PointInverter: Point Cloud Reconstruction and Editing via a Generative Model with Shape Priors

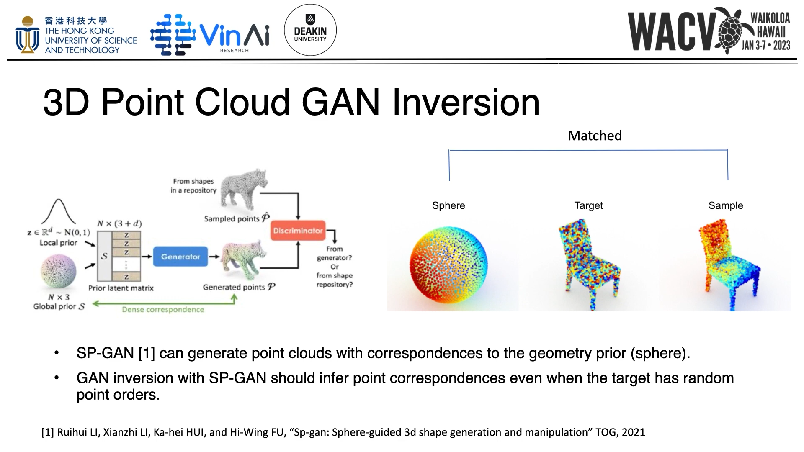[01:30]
And in the middle, we can check the target chair has different point ordering. To edit the point cloud using SBGAN, this point order must be maintained, so this order must be matched during inversion.
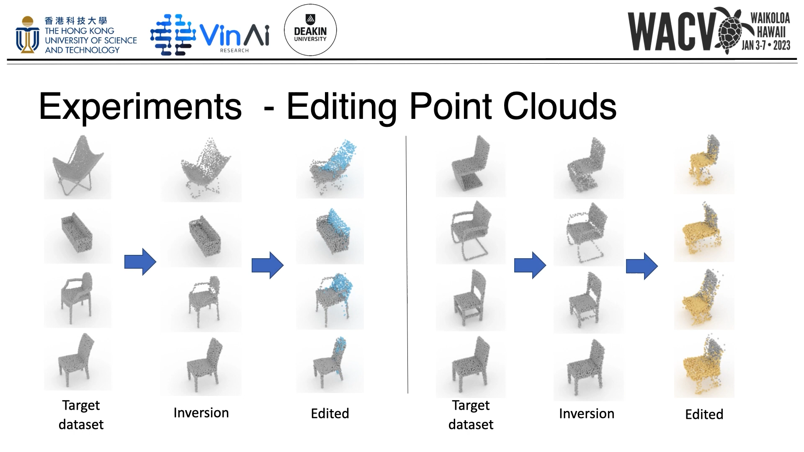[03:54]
the chair point cloud from data inverted efficiently in our framework, and added the back or seat and leg. Thank you for watching.